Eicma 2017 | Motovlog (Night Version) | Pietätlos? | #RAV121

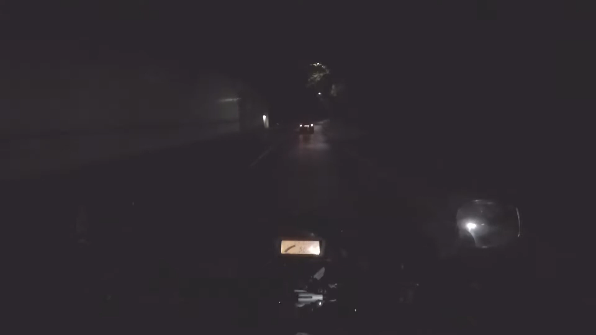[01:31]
wenn jetzt die tage kürzer werden die uhren umgestellt werden und man größtenteils dann wenn man dann mal fährt am späten nachmittag oder am frühen morgen wo es dann halt immer dunkel ist dass man dann auch relativ gute sicht genießen kann da hatte ich mir auch schon von philips welche bestellt hier von diese blue vision x moto x moto das sind spezielle leuchtmittel für motorräder von philips die haben wohl irgendwie verstärkten vibrations gedämpften lampen sockel die sollen angeblich ein